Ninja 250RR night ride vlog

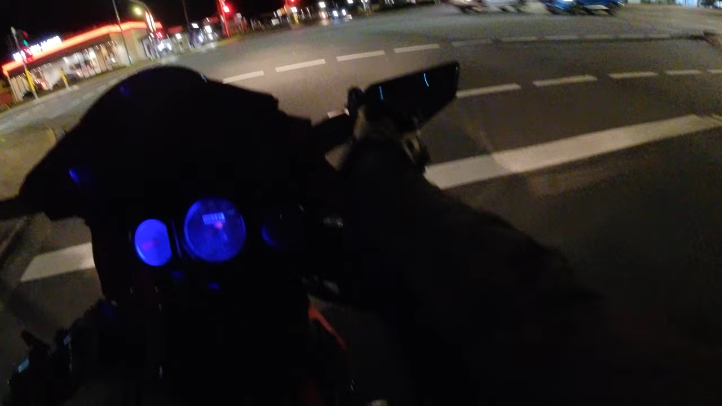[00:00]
I thought I'd do a test of this camera at night.
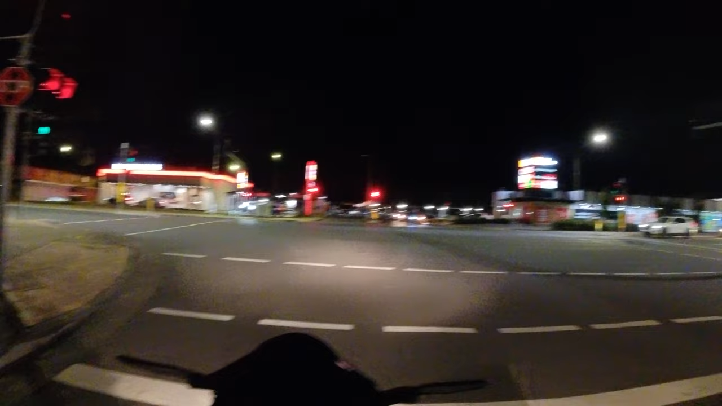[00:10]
I mean I've done tests of the camera at night before but I want to do an upload of a night thing so let's see what it looks like on YouTube. It's going to be in 4K, 25 frames per second or 30 frames per second. I've forgotten what I've set it at. It could be 60. It could be 0.5 frames per second. I don't think so. Anyway, so I'm just going for a little black.
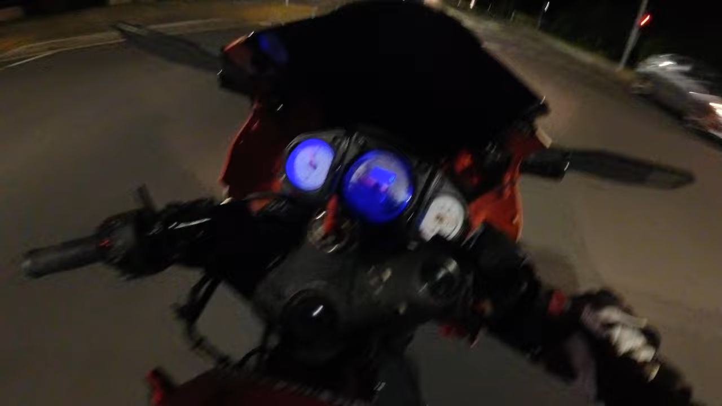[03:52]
Most people drink at night. Most people drink at night. This visor is as bad as what I remember it to be. I think it's when you get onto the side roads and there's no street lights, that's when it's kind of really, your vision is really short.